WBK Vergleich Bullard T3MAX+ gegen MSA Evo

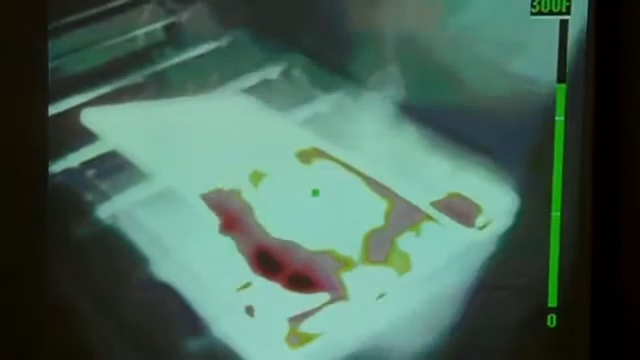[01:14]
On screen: scale top 300°F
But what we find is just above 300 degrees, when an object starts becoming heated up, that the color disappears.
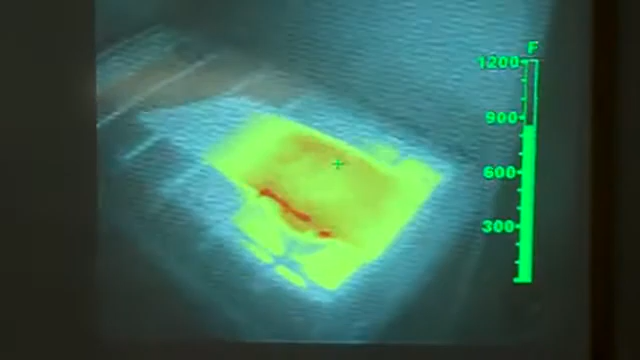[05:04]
Bullard has a feature of colorization called red hot, super hot colorization that when something is 500 degrees, it starts colorizing it as yellow.
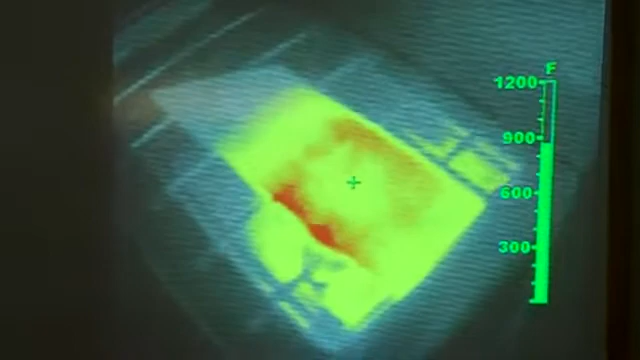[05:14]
At 800 degrees and above, it starts colorizing it as orange.
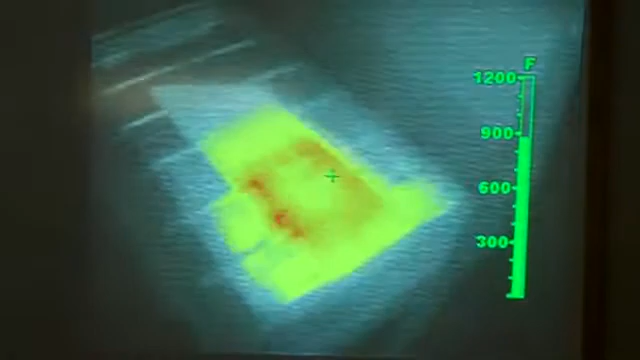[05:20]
And 1,000 and above, it starts colorizing it as red. Now, this color doesn't go away. There's no gaps in that colorization. It's constant as long as high heat sources are present.
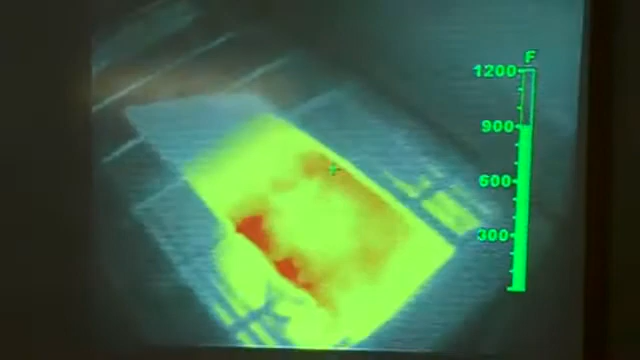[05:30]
We're going to bring the torch back into the view and heat up that metal. And we're going to get it to the temperatures above 1,000 degrees.
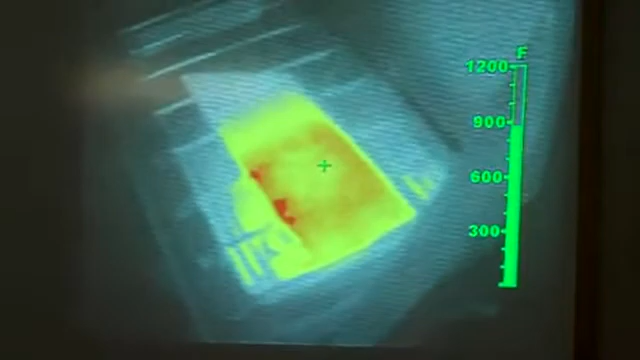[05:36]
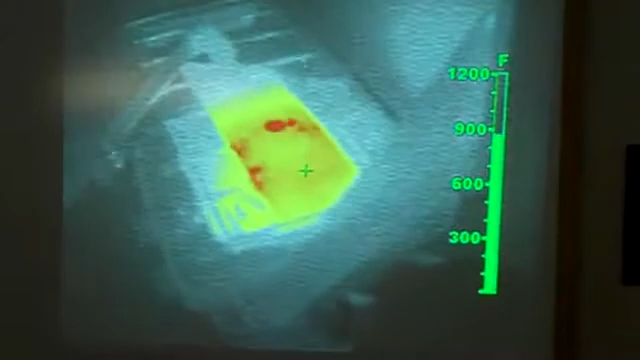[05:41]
And the torch is now bringing the surface up where it's applying the heat to 1,000 degrees and above.
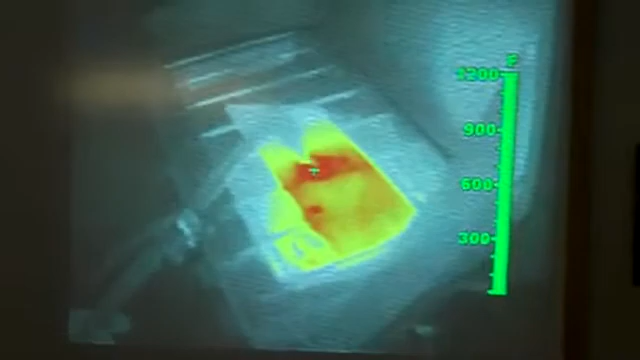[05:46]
And we see that red colorization occurring.
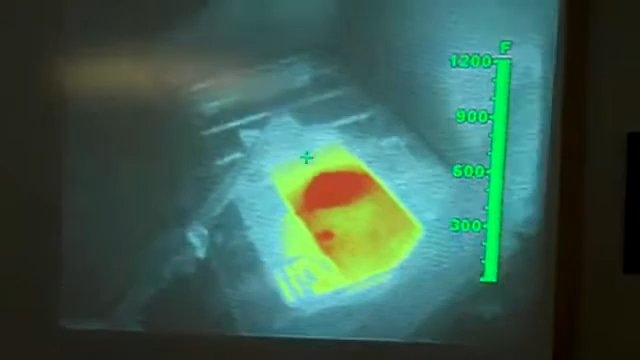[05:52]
On screen: scale top 1200°F
Actually, take that for a child's picture now. So that feature is there for sound, safe, decision making.
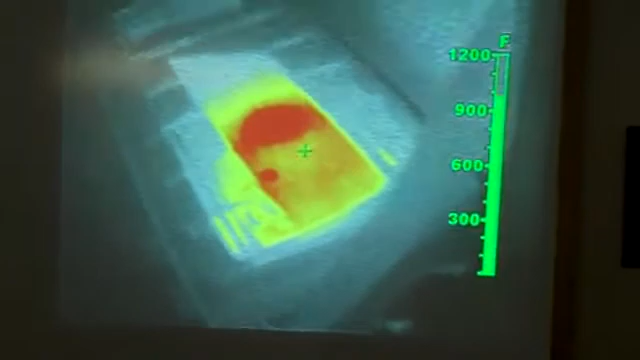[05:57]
On screen: scale top 1200°F
That's a feature that's in Bullard that's different in a different competitor's model.